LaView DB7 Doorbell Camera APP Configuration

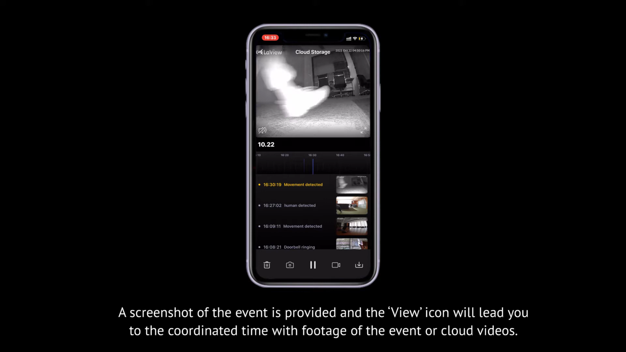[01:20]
You can also click the playback icon to check intact footage from the SD card.
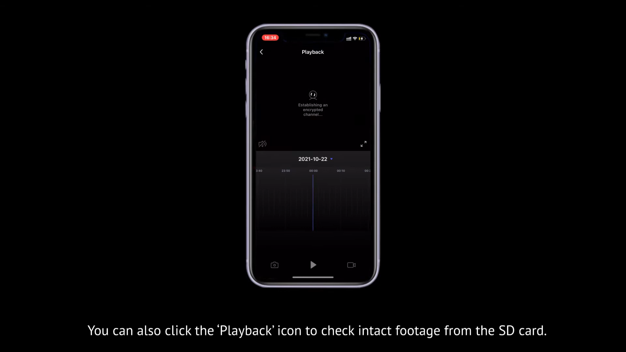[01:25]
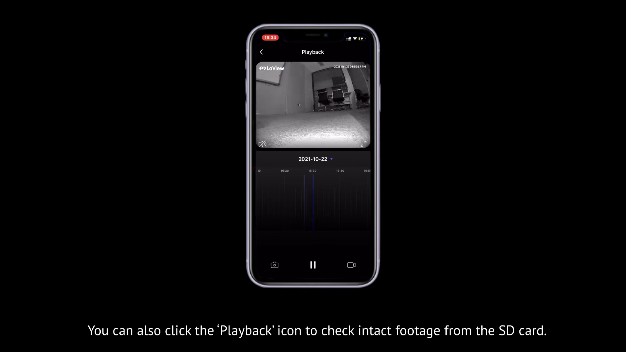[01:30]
The cloud storage preserves the footage in the cloud, which is available to be retrieved under the worst scenery, like vandal or burglary.
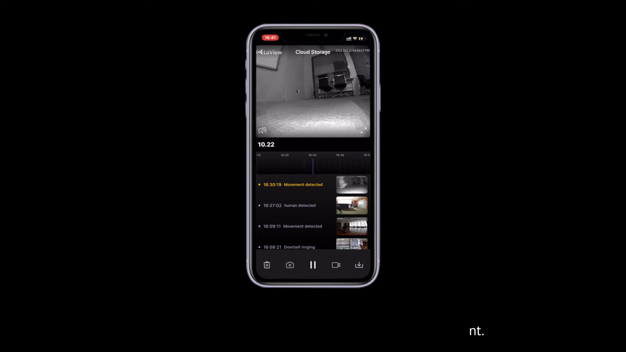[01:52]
You can also delete and download the cloud video, or take a screenshot and record the video itself and save them in album of the app.
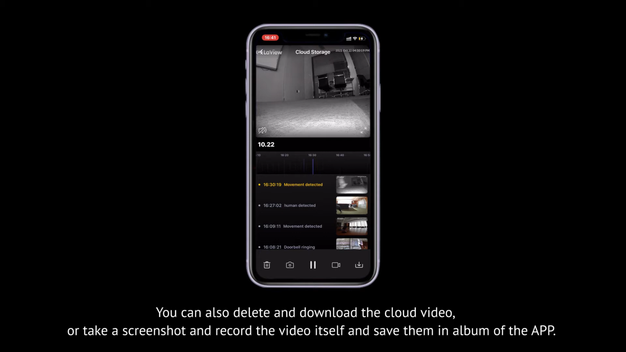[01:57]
Tap Setting icon to enter setting of the doorbell camera.